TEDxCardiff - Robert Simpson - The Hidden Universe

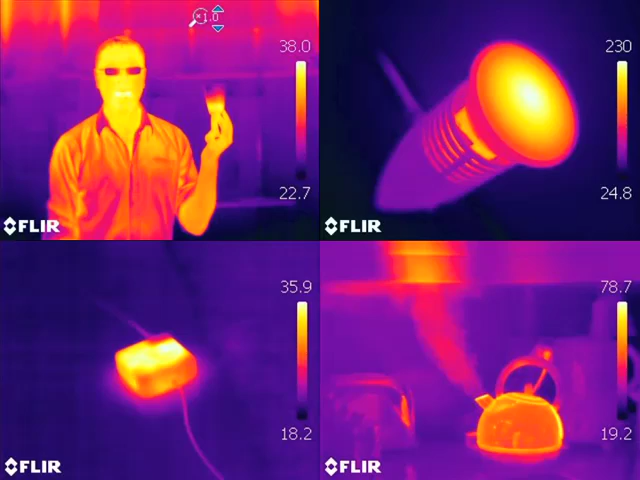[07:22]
I've got my mouth open to show you that the warmest part of that picture is inside my mouth. Which is normally the darkest part of a picture. And that's my body temperature, about 38 degrees. Maybe I had a fever.